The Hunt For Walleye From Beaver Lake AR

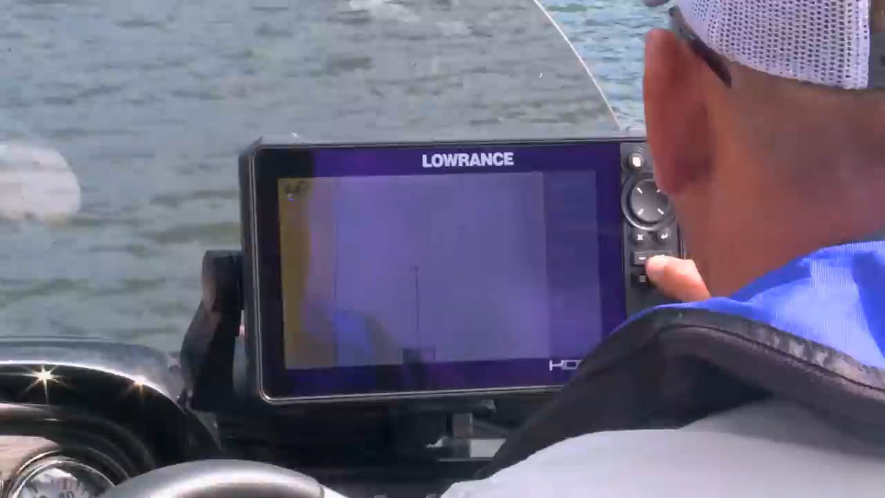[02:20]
The walleye here have been holding in the 18 to 28 feet range, pretty consistent. We're in 29 feet of water. Oh, right here. See them all? Yeah.
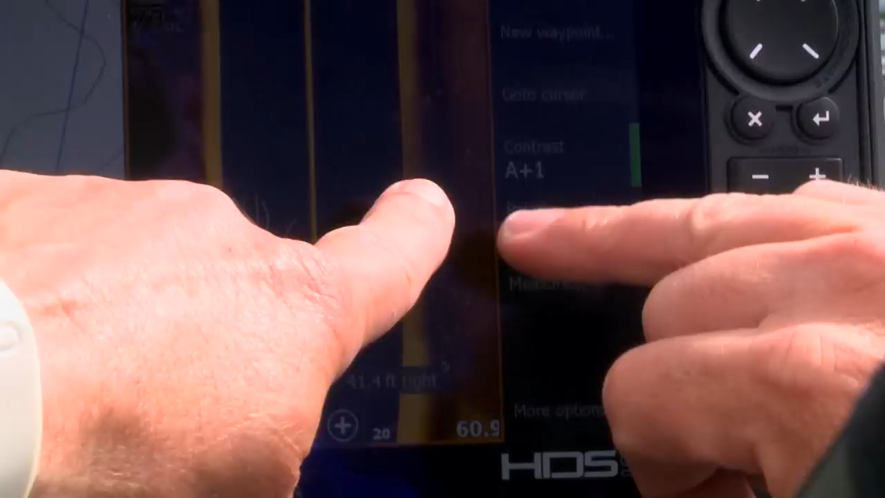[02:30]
All right, let's go, let's go catching. Okay, well that didn't take long. Okay, so you can see